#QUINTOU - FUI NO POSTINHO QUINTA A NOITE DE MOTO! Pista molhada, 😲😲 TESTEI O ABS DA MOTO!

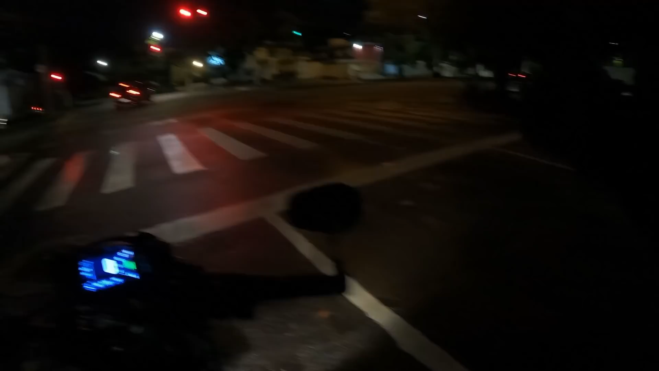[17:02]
Agora tá lindo de andar em São Paulo, velho. Tá um tesão de andar em São Paulo, mano. Nossa. Ah, caramba, que louco isso daqui. Mas ó, vou falar. Esse chão molhado aqui, teve uma hora que eu passei ali na marginal, tinha uma poça. Eu não passei em cima da poça, né? Passei em cima da poça. Mas vou falar, quando vão chegando as coisas, rápido, dá medo, cara. Um buraquinho que a gente pega na rua, sabe aqueles asfaltos que aqui tá bom e aqui tá ruim?